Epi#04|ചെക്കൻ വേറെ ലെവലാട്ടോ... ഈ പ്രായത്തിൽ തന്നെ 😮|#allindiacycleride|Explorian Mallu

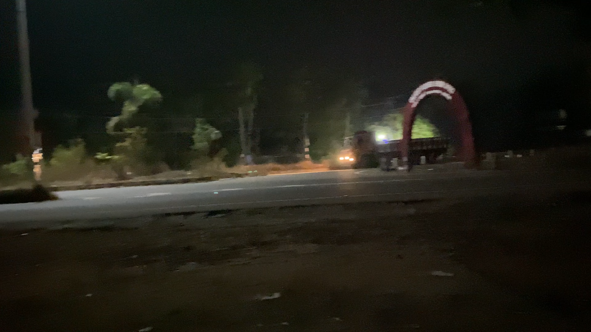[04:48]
അപ്പോൾ ആയതുകൊണ്ട് തന്നെ അവിടുത്തെ എന്തൊരു വലിയ വലിയ വണ്ടികൾ ലോറികളൊക്കെ ഇങ്ങനെ പോയത് കൊണ്ട് പോകുന്നത് കൊണ്ട് വലിയൊരു വൈബൊന്നും ഉണ്ടാവില്ല ഉറങ്ങാൻ.